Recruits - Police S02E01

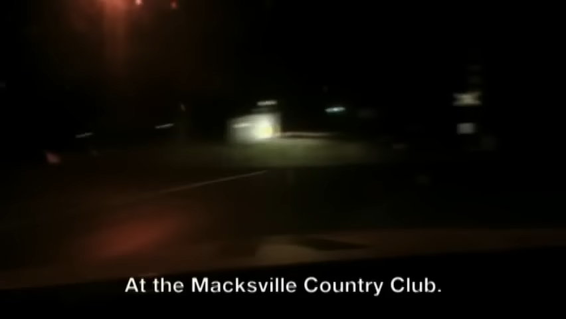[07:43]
That's the Maxwell Country Club. Maxwell. Kempsey 13, copy that.
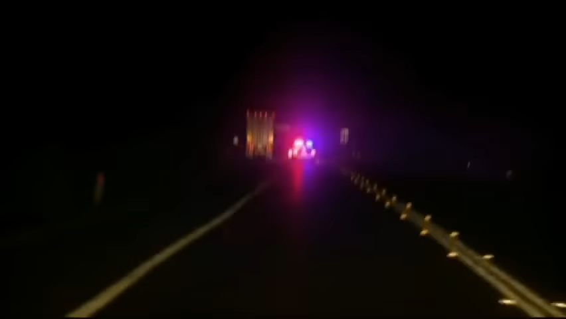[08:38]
High-speed pursuit, safety is paramount. Police constantly update the situation to radio control.
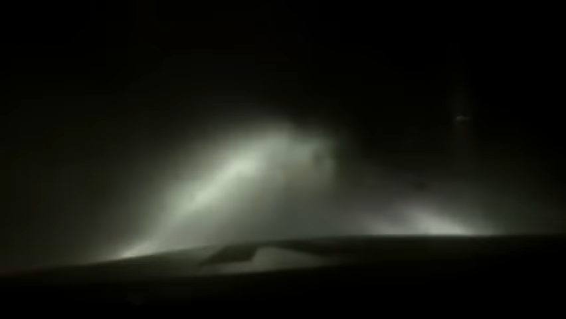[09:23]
Mick Newman and his partner are on a high-speed pursuit. We're on a unsealed road now, radio, still 100k an hour. Vehicles off the side of the road down here. We're just bouncing, we'll see, check it. Still off the side of the road, is it stopped or had a collision?